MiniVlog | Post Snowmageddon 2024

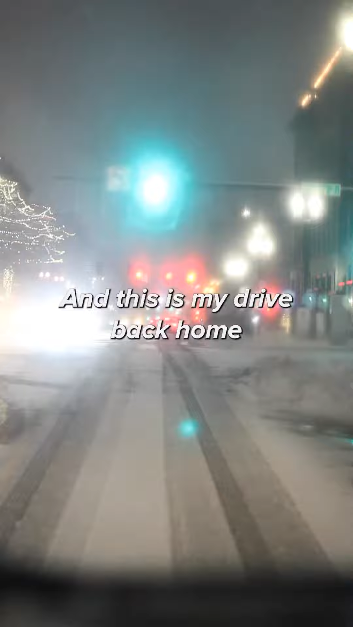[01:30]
And it's actually worse than the initial snowmageddon drive.
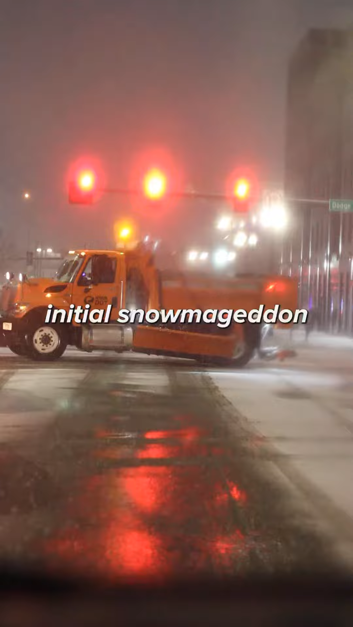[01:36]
I don't know what I'm saying.
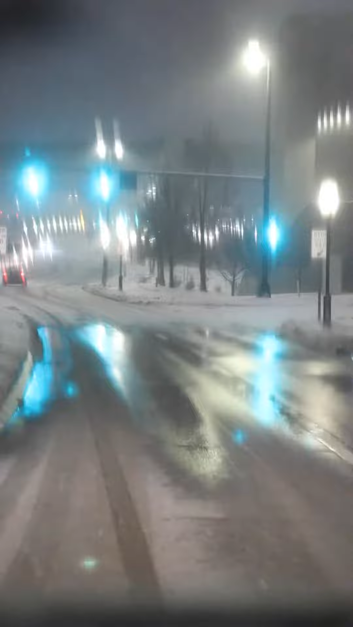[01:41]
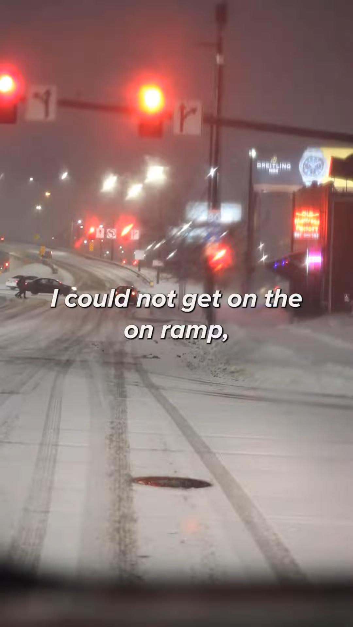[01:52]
I could not get on the on-ramp, so I took a different way to get back home.